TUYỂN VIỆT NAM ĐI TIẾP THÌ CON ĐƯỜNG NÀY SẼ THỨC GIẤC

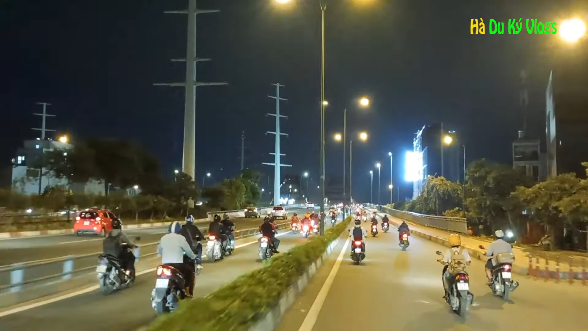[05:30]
Đây là cái điểm ăn mừng chính của cổ động viên Việt Nam nha mọi người.
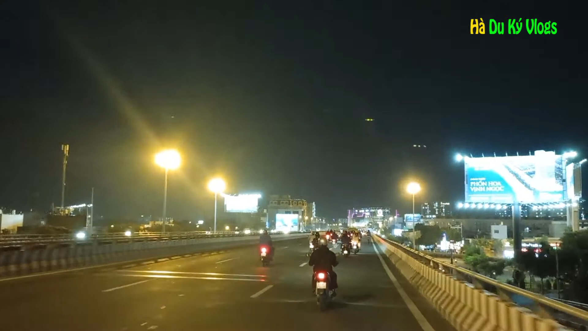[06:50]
Đó, đây là những cái chỗ mà rất đông cổ động viên mình sẽ tập trung ăn mừng chiến thắng đây, như họ đã từng làm như vậy vào những cái năm trước, những cái đợt chiến thắng trước. Đó là cầu Bình Triệu nè.
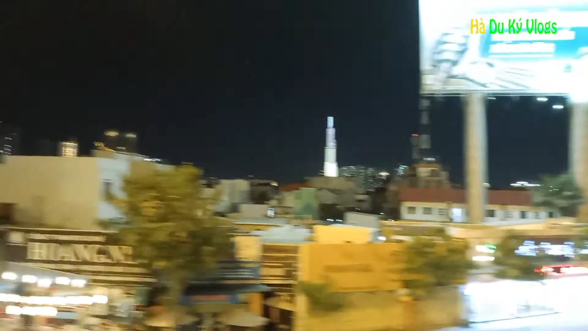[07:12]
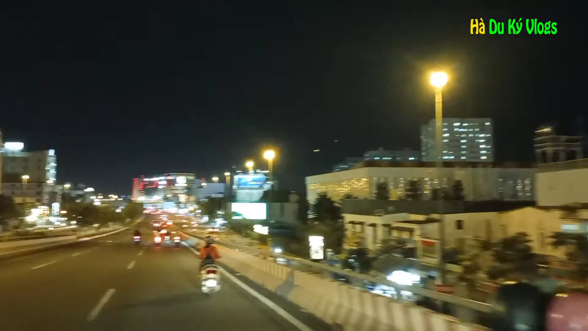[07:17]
Long Hà review cho mọi người xem là nguyên cái cung đường, nguyên cái đoạn mà cổ động viên mình tập trung đông nhất nha. Chứ thì khi ăn mừng thì cái đoạn đường này thì chỗ nào cũng có cổ động viên của mình hết. Nhưng mà nếu mà tập trung đông nhất thì là cái khu vực này, từ chỗ Gigamon á, cái tòa nhà phía trước á, mọi người nhìn thấy nè. Chạy dài lên tới vòng xoay Lê Quang Định, Đại Lộ Phạm Văn Đồng nha.
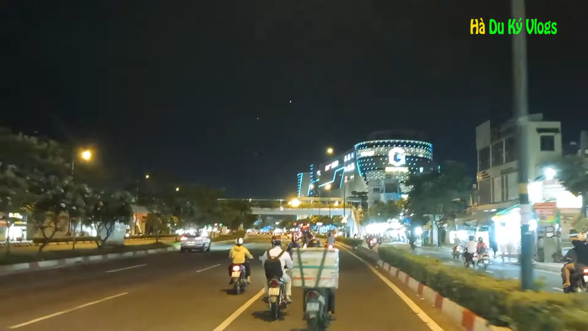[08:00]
Tại vì hôm tối mà Việt Nam mình chiến thắng Indonesia và Malaysia, mặc dù là thời điểm đó là cũng đã về sáng rồi, nhưng mà ngoài đường này nè cũng rất là đông, nhiều người cổ động viên tập trung ăn mừng nha mọi người. Và trận cầu ngày mai là một trận cầu cũng rất là quan trọng. Nó quyết định cho cái đội tuyển Việt Nam có quyền đi tiếp hay không.